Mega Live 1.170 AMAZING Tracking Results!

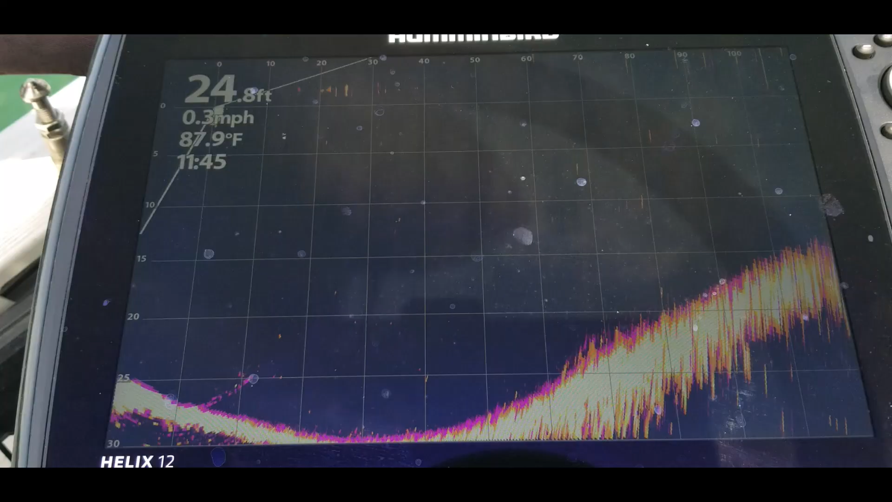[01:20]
On screen: depth 24.8 ft, water 87.9°F, speed 0.3 mph
All right. Let's take a look at the settings real quick.
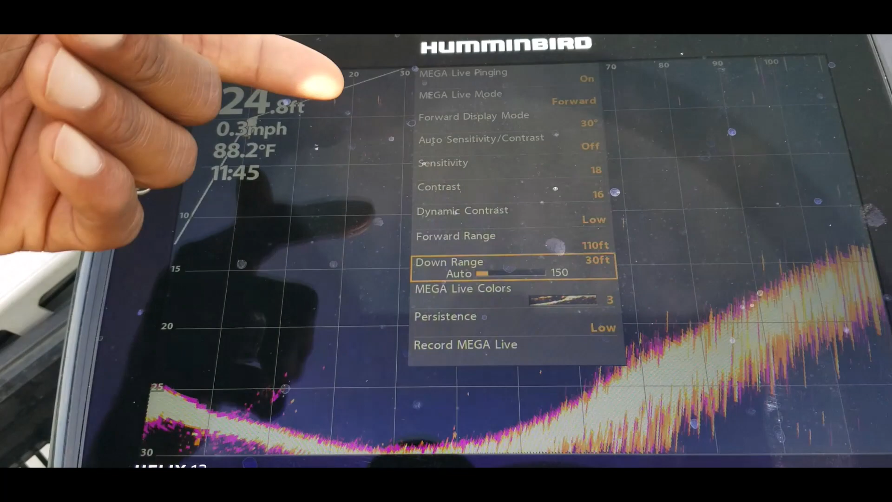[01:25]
On screen: depth 24.8 ft, water 88.2°F, speed 0.3 mph
All right. So we have Megalive pinging on. Megalive mode is forward.
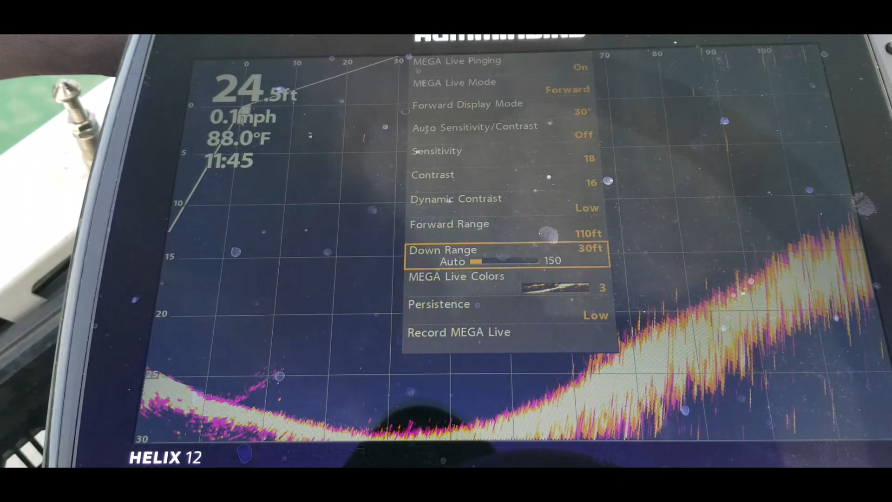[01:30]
On screen: depth 24.5 ft, water 88.0°F
I have my forward display mode set to 30 degrees. Auto sensitivity and contrast is off. Sensitivity is at 18. Contrast is at 16. Dynamic contrast is low.
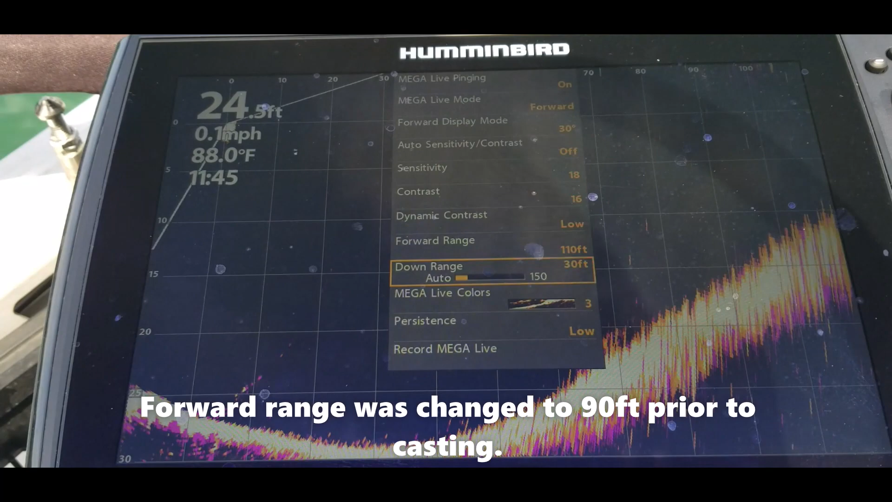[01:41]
On screen: depth 24.5 ft, water 88.0°F
I have the range set on around 110 feet on that one. The down range is set on 30.
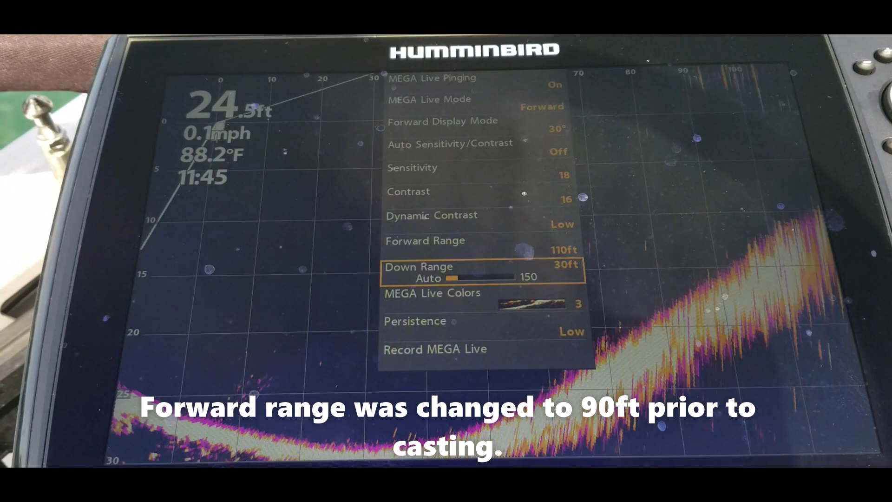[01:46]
On screen: water 88.2°F
And I was using color palette 3. Persistence is set on low.
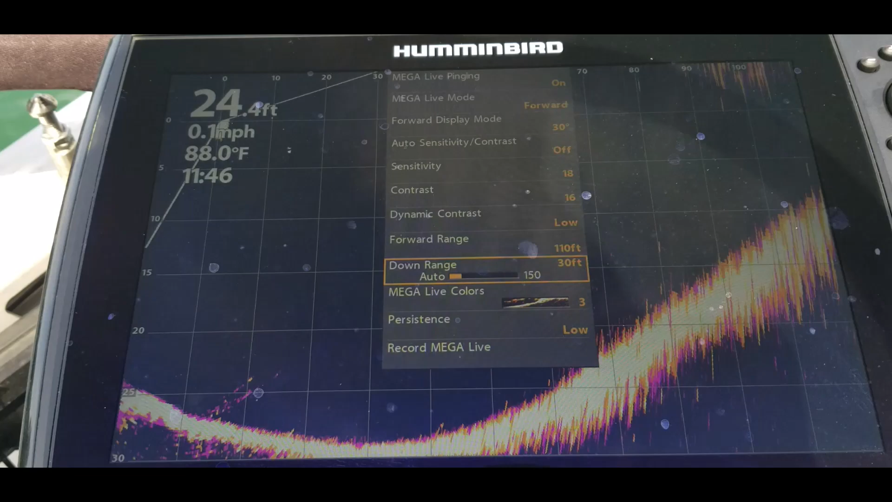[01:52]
On screen: depth 24.4 ft, water 88.0°F
All right. Here we go. We're going to start off with this 10XD. This is so we can gauge. I mean, you know this is kind of a big bait.